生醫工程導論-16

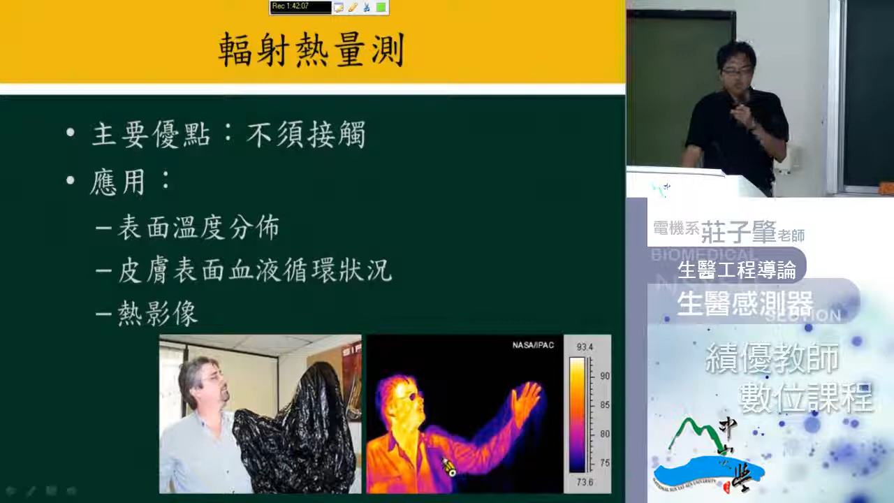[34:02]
只是當然它跟沒有塑膠袋卡壺的部分還是有一點點差異就是了OK所以這個就是我們所謂的這個紅外線的一個影像好那這個原理到底是什麼呢其實它所講的就是黑底不射那這個名詞我想都會在高中物體的時候多半都有聽